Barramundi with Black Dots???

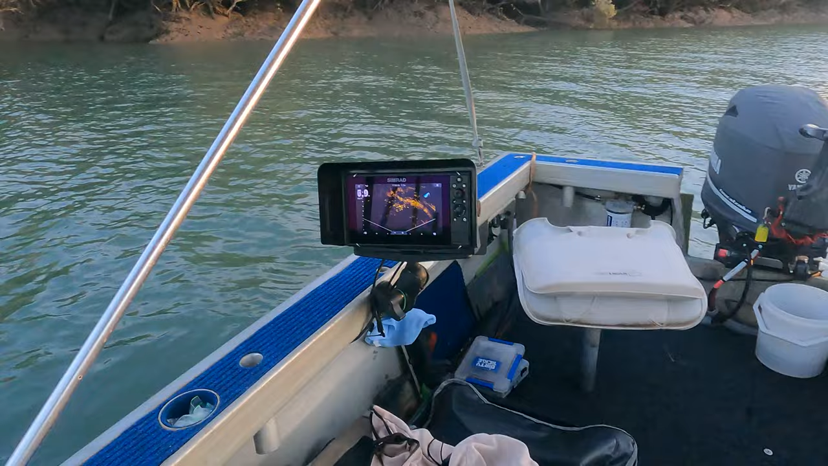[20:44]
all them are fish there it's crazy
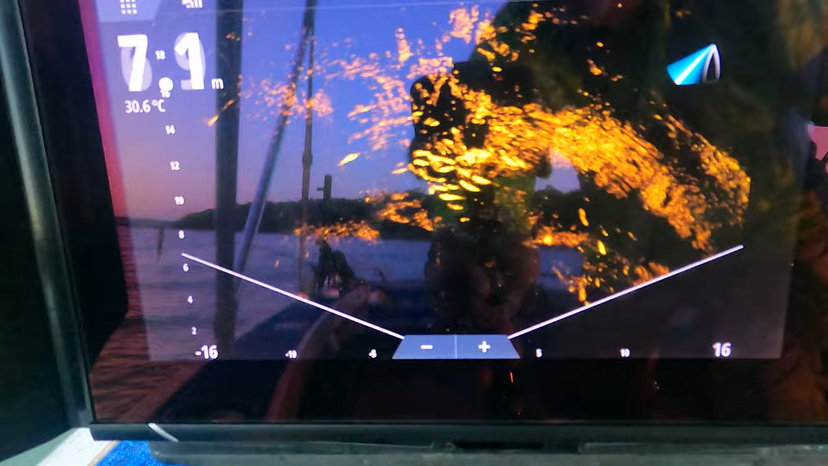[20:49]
On screen: water 30.6°C
they're just scrolling up there keep casting